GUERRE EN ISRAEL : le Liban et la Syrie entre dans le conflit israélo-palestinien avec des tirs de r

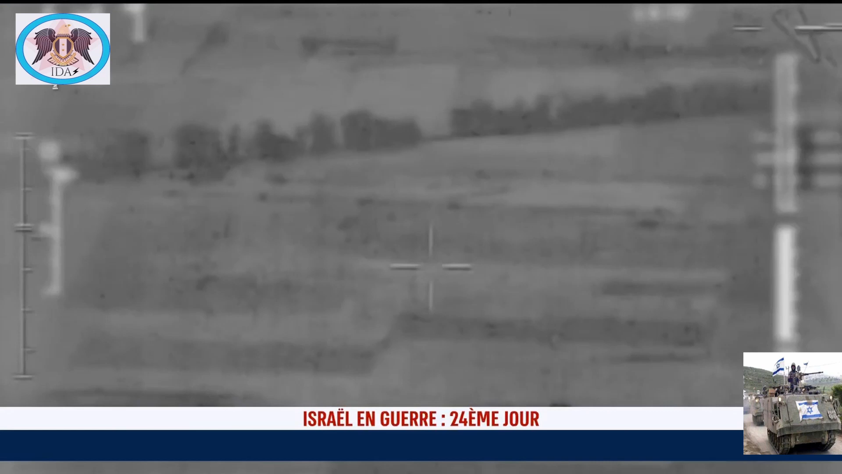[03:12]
Dans la nuit, l'armée israélienne a frappé des cibles militaires dans la région de Dara, dans le sud de la Syrie.
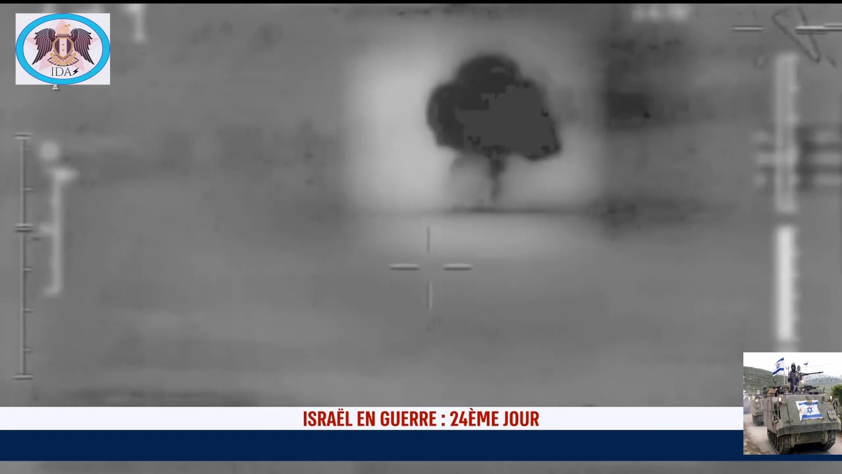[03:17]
Et ce, en réponse aux roquettes tirées plus tôt vers le plateau du Golan.
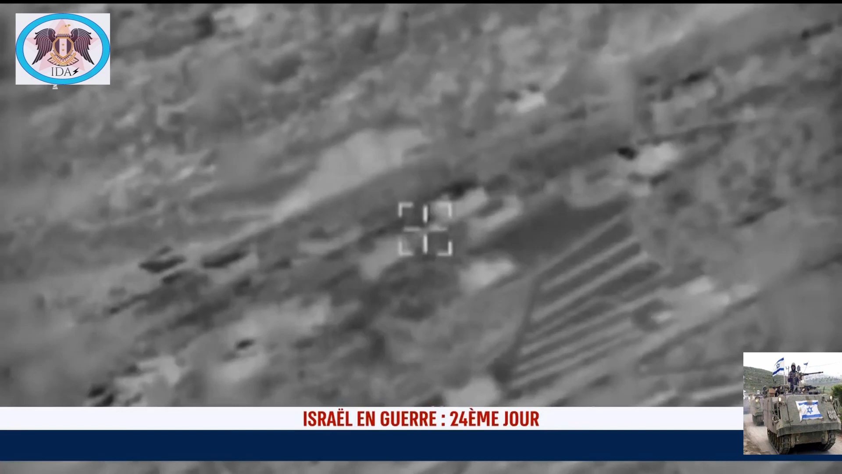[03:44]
Après la Syrie, le Liban, l'armée de l'air israélienne a également frappé plusieurs cibles du Hezbollah au Liban. Une réponse aux roquettes tirées toute la journée de dimanche. L'alerte a retenti notamment à Shlomi, Naharia et Kiryat Shmona où une maison a été touchée par un impact direct.